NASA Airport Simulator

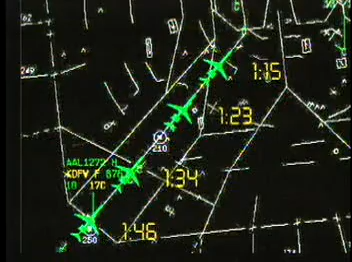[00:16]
making sure there's a safe distance between each plane. Right.